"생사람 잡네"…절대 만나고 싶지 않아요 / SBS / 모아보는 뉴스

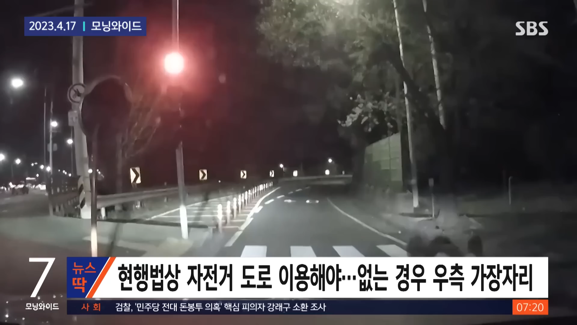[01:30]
차량 운전자 A 씨는 비접촉 사고인데도 자전거 운전자분이 넘어져서 보험 청구해 달라고 한다며 바로 옆 자전거 도로가 있는데도 차도로 다녔는데 본인 과실은 하나도 없는 것처럼 이야기한다고 억울함을 호소했습니다.